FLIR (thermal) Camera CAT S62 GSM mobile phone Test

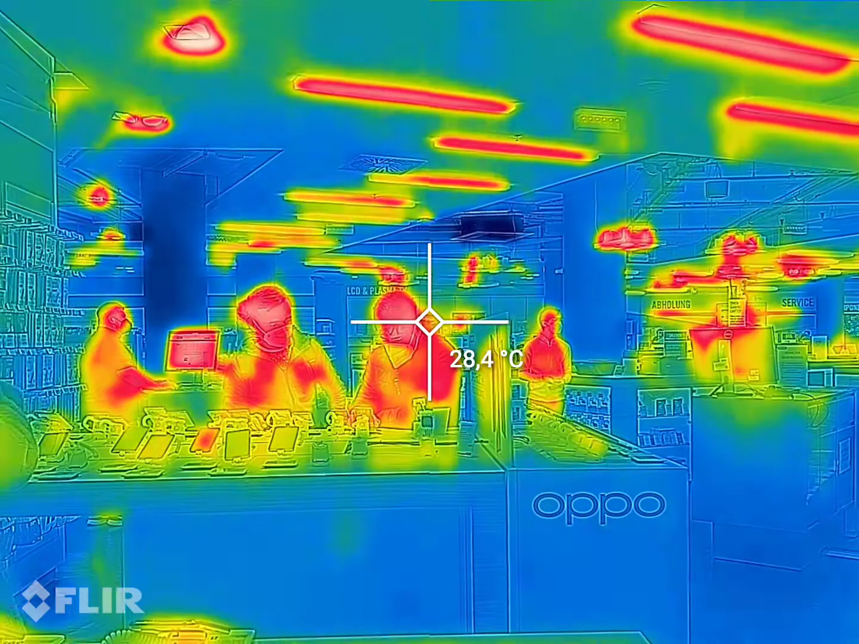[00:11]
On screen: spot 28.4°C
As you can see, the people's color gonna be red.
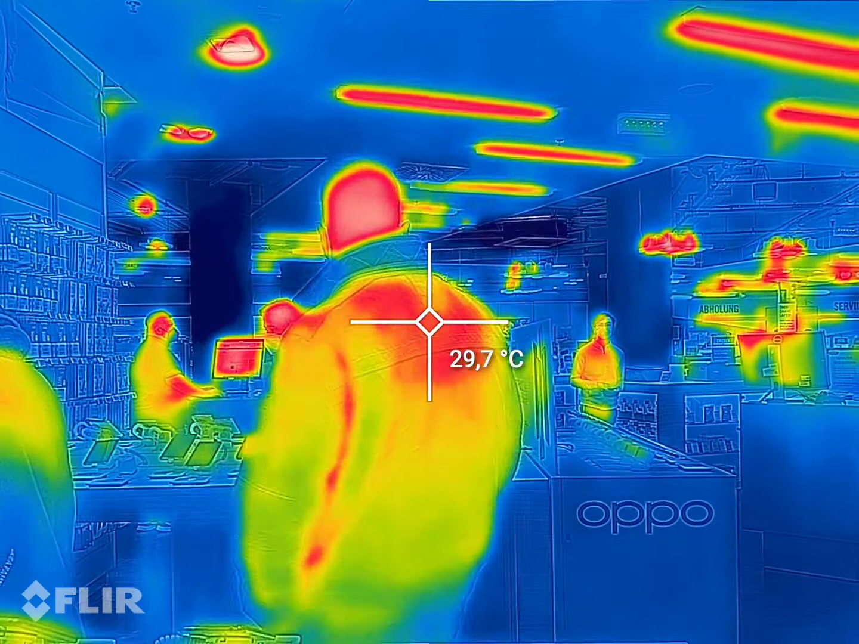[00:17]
On screen: spot 29.7°C
The place that we have temperature, the friends gonna be sharper and pinker.
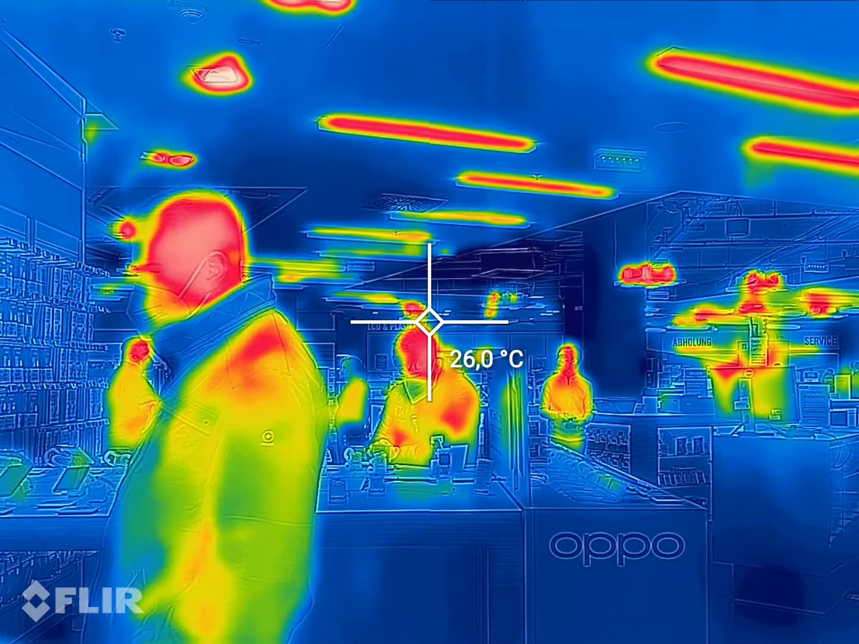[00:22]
On screen: spot 26.0°C
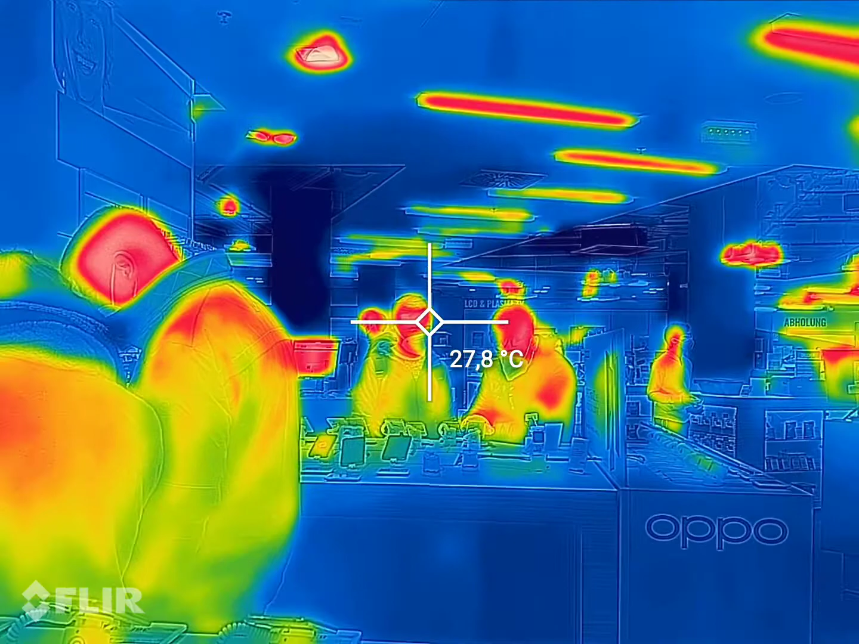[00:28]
On screen: spot 27.8°C
And in the shop that I'm testing this mobile phone, I should say, the FLIR feature is not too fast.
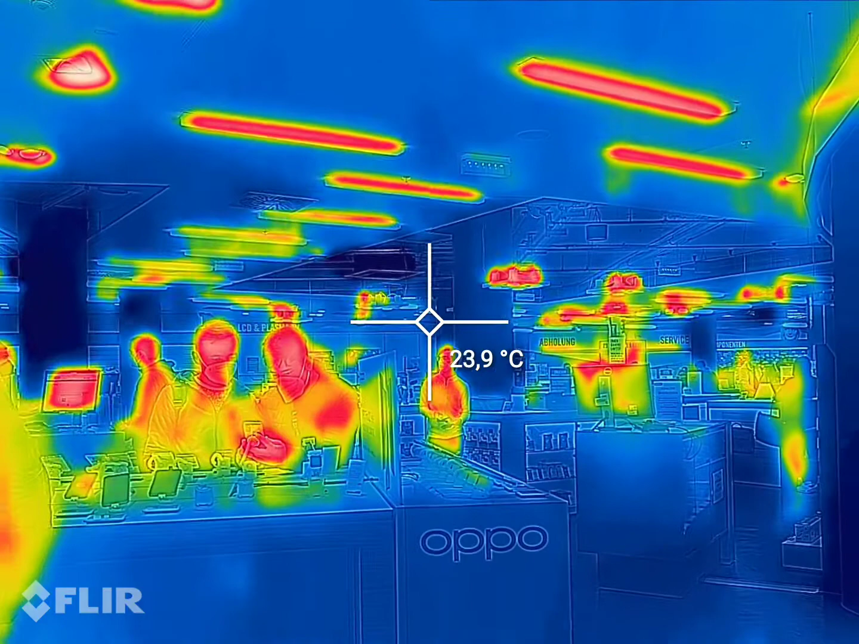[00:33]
On screen: spot 23.9°C
But it is working pretty nice.
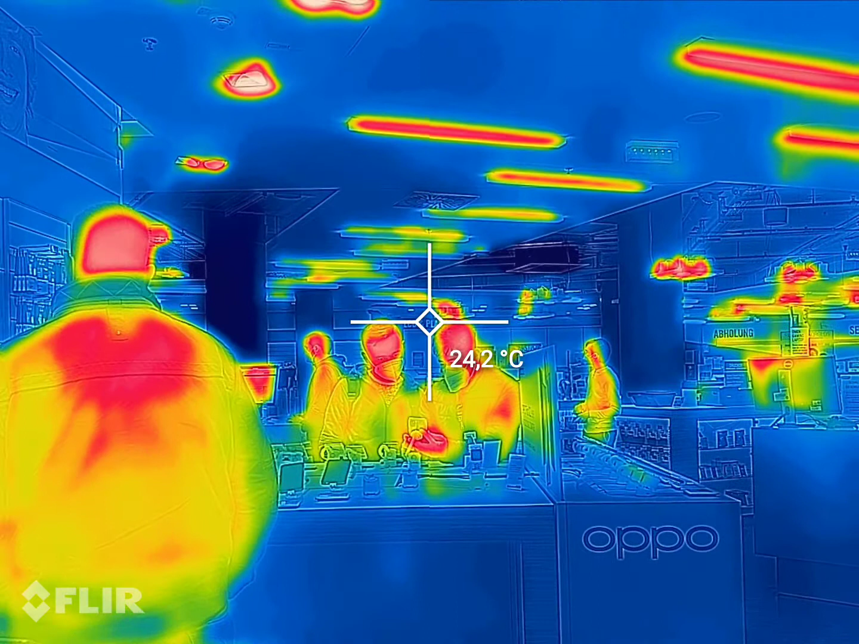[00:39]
On screen: spot 24.2°C
It's like slow motion, will take
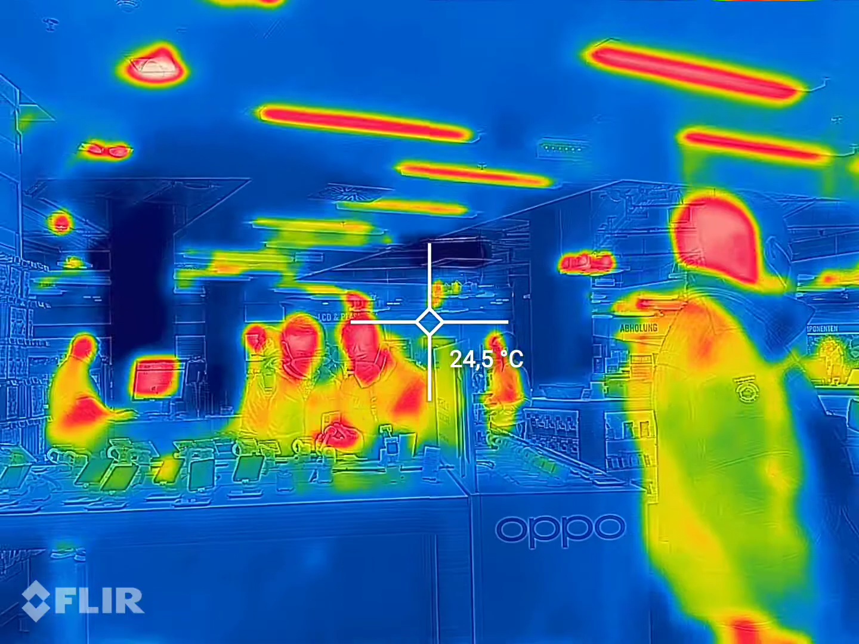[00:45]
On screen: spot 24.5°C
several milliseconds to refresh the page.